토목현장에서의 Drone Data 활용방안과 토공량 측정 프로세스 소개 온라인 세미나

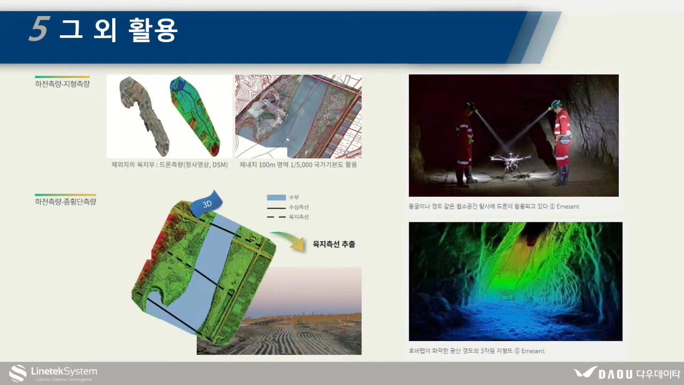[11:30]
하천이나 터널 등 사람이 접근하기 힘든 곳이라든지 아니면 광활한 지역, 넓은 지형에 대해 데이터를 쉽게 획득할 수 있습니다.
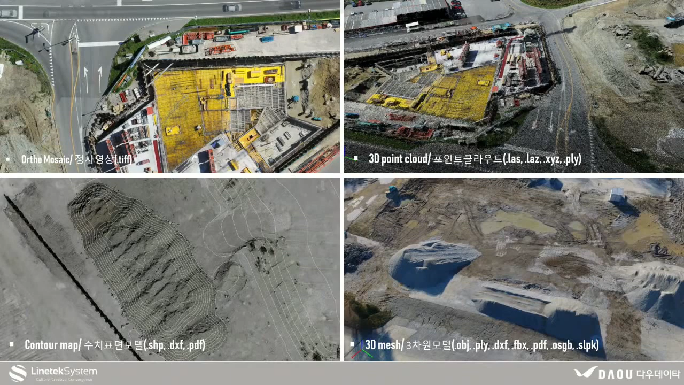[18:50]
좌측 상단부터 시계 방향으로 보시면 항공 사진이 이제 직교 모드로 정합되어져 있는 정사 영상 데이터와 그리고 3D 데이터인 포인트 클라우드, 그리고 3D 메쉬, 그리고 수치 표면 모델로 추출이 됩니다.
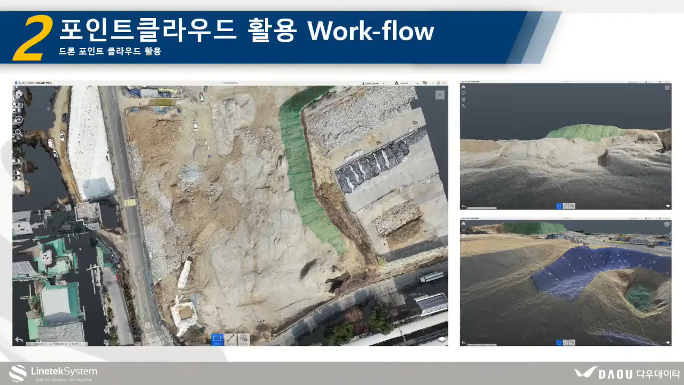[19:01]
네, 앞서 보신 것처럼 사진, 그리고 정사 영상 데이터는 많은 활용이 이미 이루어지고 있는데요. 그에 비해서 다른 데이터들은 많은 활용이 되고 있지 않은 실정이에요.
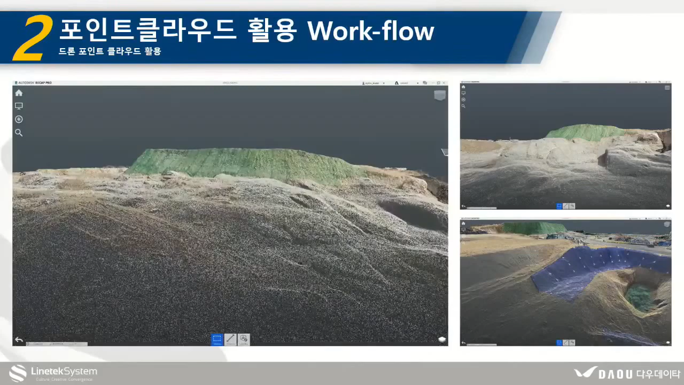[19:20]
드론으로 처리한 3D 모델들은 이미 좌표값을 가지고 있기 때문에 이를 기반으로 길이나 면적, 그리고 부피 값을 측정하거나 그 종횡 단면을 잘라서 보실 수도 있는 측량 데이터로도 활용이 가능하지만 이미 하고 계시는 익숙한 작업 방식이 있고 드론 데이터를 신뢰하지 못한다는 이유로 활용이 잘 되고 있지 않습니다. 그래서 오늘은 드론으로 획득한 3D 데이터를 기존의 방식에 접목을 시켜서 좀 더 효과적인 활용이 될 수 있도록 그런 워크플로우를 제안해 드리려고 합니다.
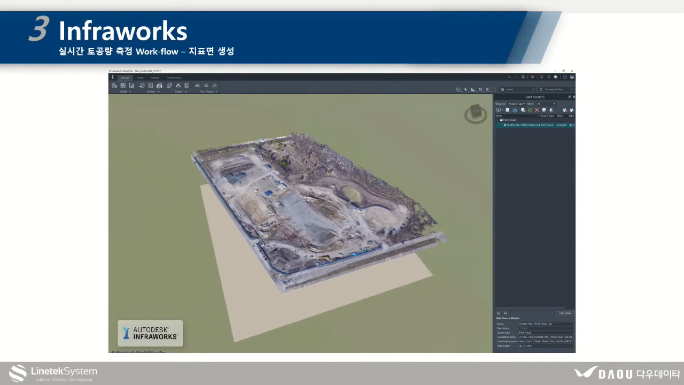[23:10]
지금 현장을 보시면 컨테이너나 트럭이나 뭐 크레인 같은 그
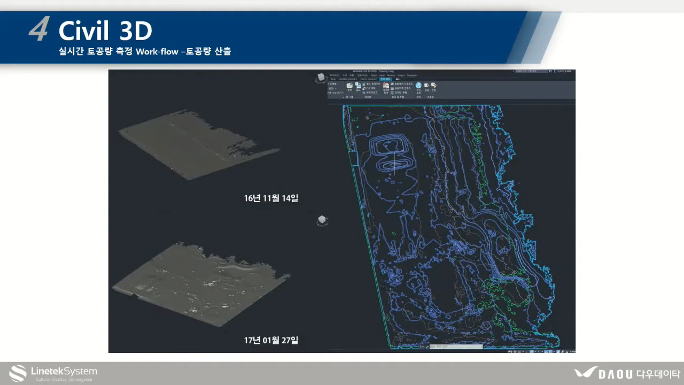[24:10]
좌측 상단은 11월 모델이고 하단은 이제 그 다음에는 1월 모델인데요. 두 개의 토공의 변화가 있는 것을 확인하실 수 있습니다. 그러시면 이제 토공을 확인하고자 하는 부지의 선형을 긋게 되고 그에 따른 단면검토선을 지정하게 되면요.
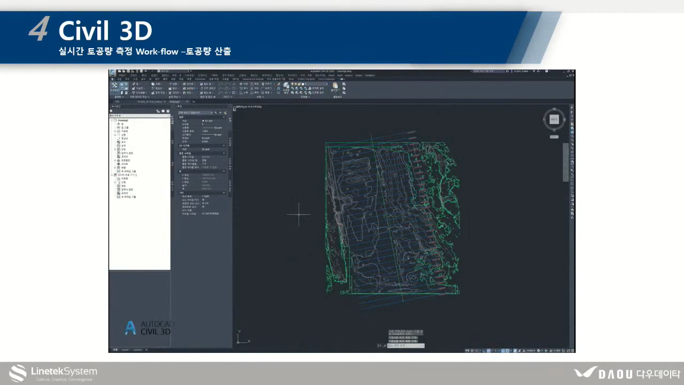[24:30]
거기에 따른 횡단면도가 추출이 되고 현장 전체에 대한 절성토 값을 확인하실 수 있습니다.
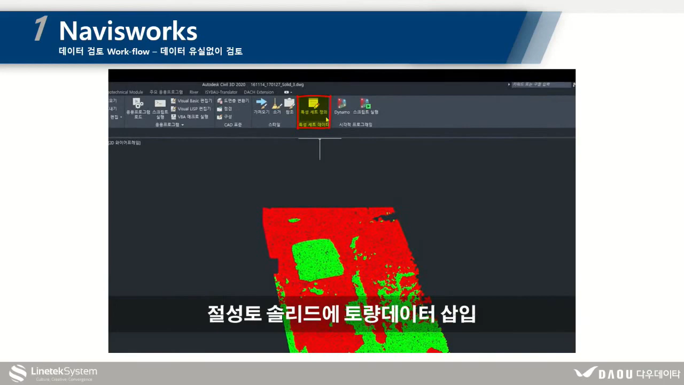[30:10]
네, 이 영상은 지금 113D에서 절성도 값을 각각 솔리드를 추출한 후에 솔리드의 절성도 값을 다시 입력해주는 작업인데요.
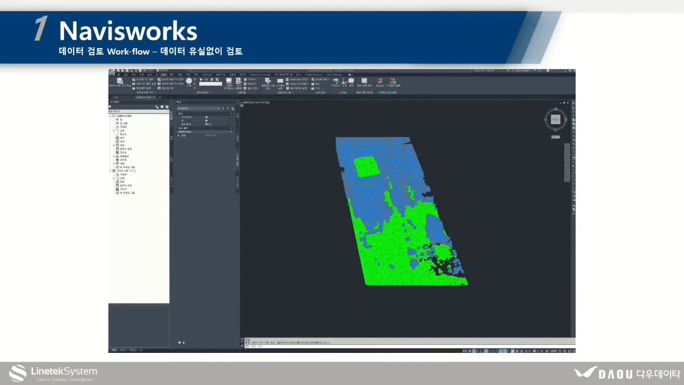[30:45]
이것을 이제 나빅스웍스로 가져가게 되면 특성 항목의 특성으로 보이시게 될 거예요.
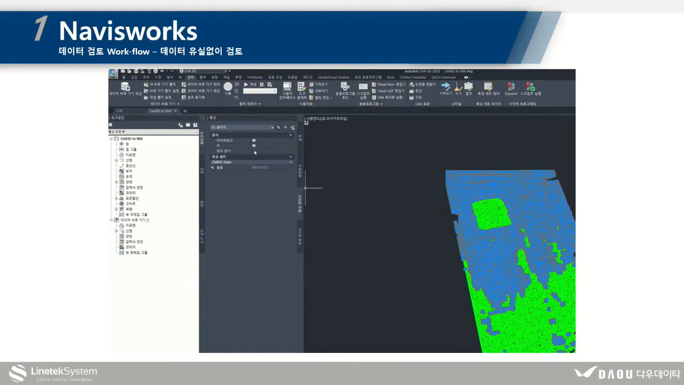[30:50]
또 113D의 참조 문서를 하이퍼링크 기능이 있기 때문에 그 모델에
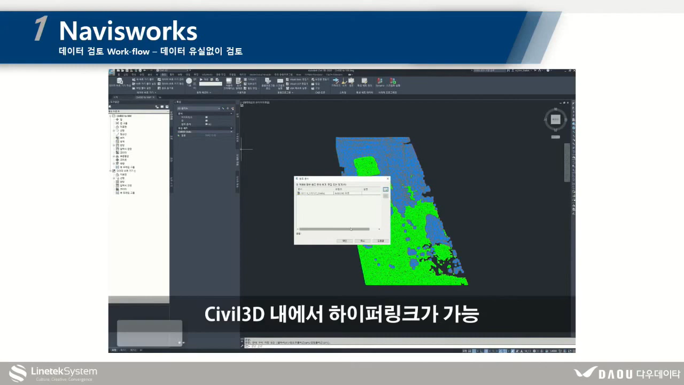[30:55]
참조되는 엑셀 시트라든지 PDF 또는 도면까지도